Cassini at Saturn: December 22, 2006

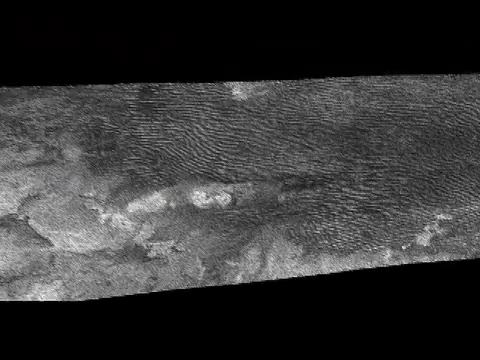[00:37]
Titan sand, however, is apparently made of organic molecules, very unlike the sands of planet Earth. We have radar images from our most recent Titan flyby and they're soon to be released.